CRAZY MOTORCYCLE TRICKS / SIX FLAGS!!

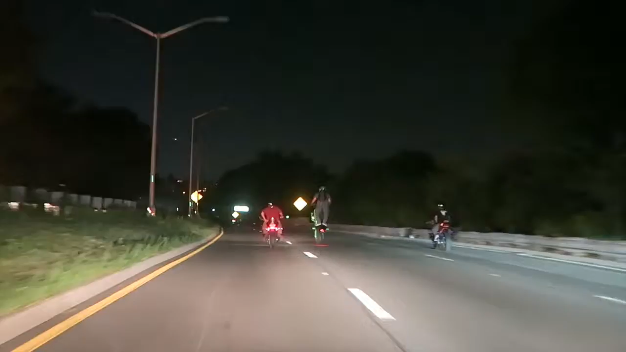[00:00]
guy is standing on his motorcycle right now.
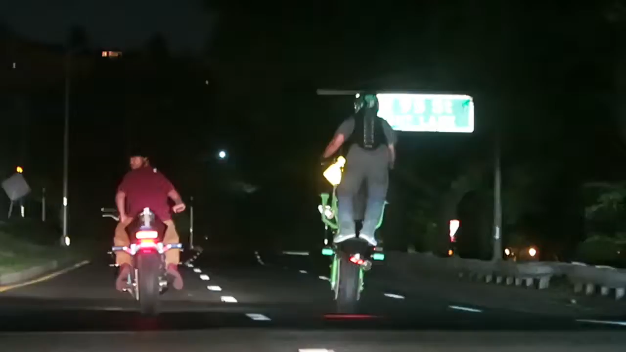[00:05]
So look at this guy. We're on the highway in New York, and he was doing a wheelie and standing on his motorcycle.
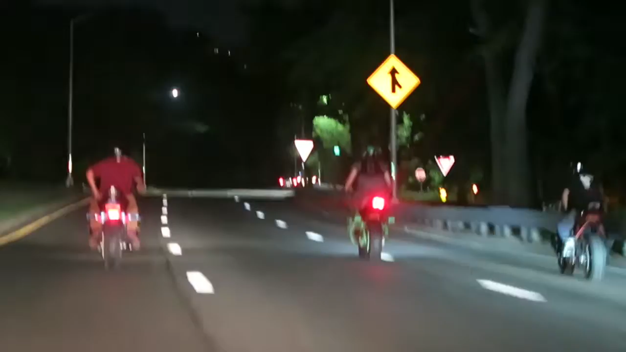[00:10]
And they think this is like... And they're taking up all the lanes.